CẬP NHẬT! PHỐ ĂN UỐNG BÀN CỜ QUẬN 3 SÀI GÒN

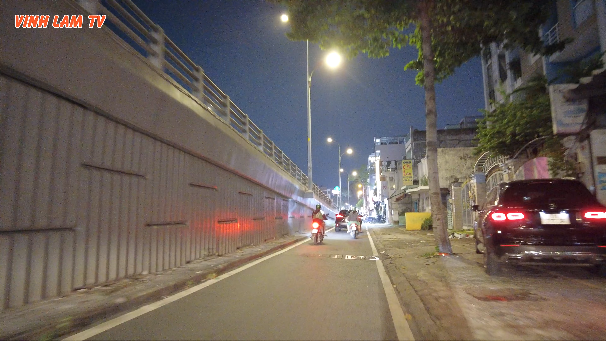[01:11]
sẵn đây chia sẻ anh chị và các bạn ừ ừ cũng sắp tới Noel rồi ra đi ở những
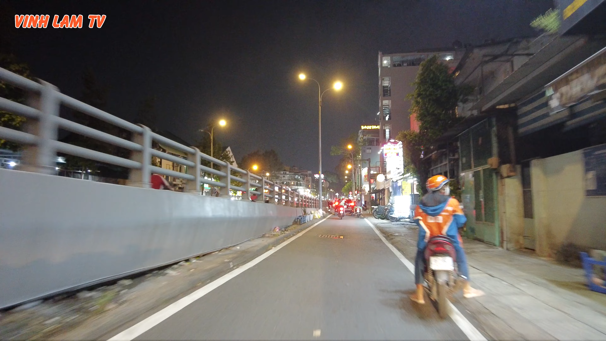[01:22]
con đường thì Văn TV cũng thấy người ta cũng trang trí những cái dây dây led rồi những cái cây thông hi